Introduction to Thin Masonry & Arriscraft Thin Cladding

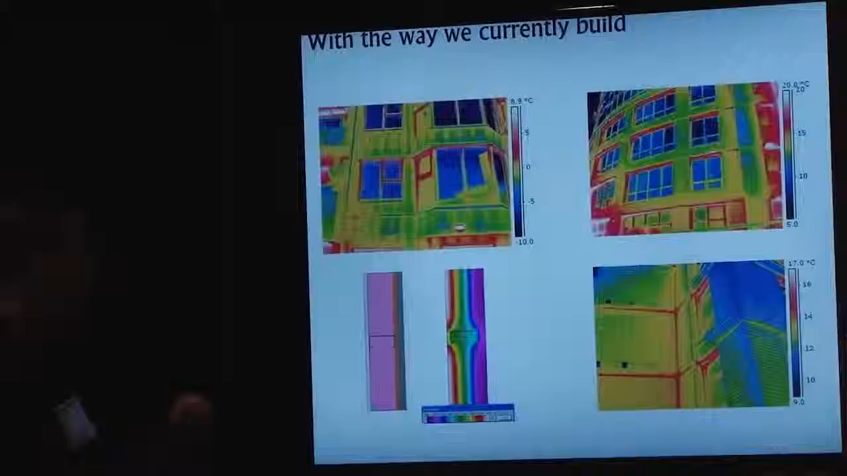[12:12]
Look at our brick shelf angles because they weren't thermally isolated from the concrete slab.